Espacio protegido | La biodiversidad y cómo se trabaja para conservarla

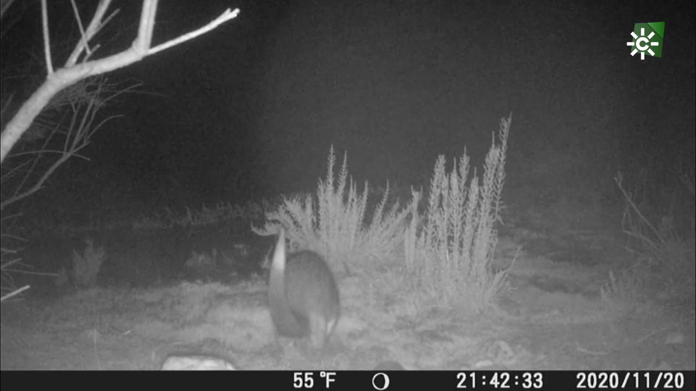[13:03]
...en esta imagen estamos viendo... ...como una hembra está marcando... ...en esta montañita que ha hecho de vegetación... ...porque hay ausencia de piedra...
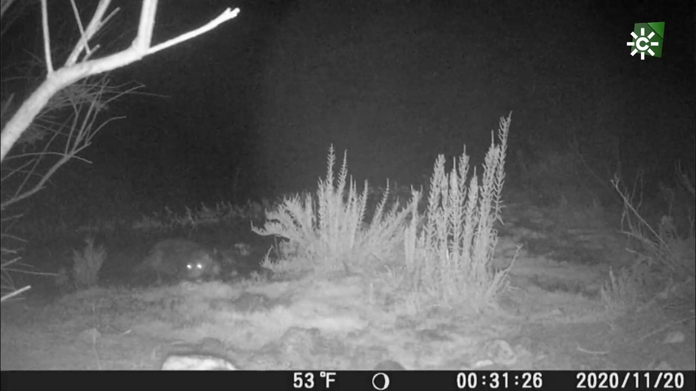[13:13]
...y como un macho llega posteriormente... ...reconoce el olor de la hembra... ...y marca sobre el marcaje de la hembra...
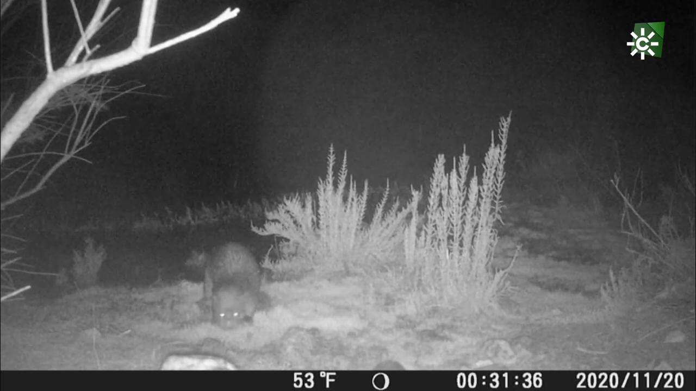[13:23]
...posteriormente volvemos a ver... ...a la misma hembra que habíamos visto al inicio... ...reconociendo el olor del macho... ...y cambiando la actividad... ...y marcando toda la zona...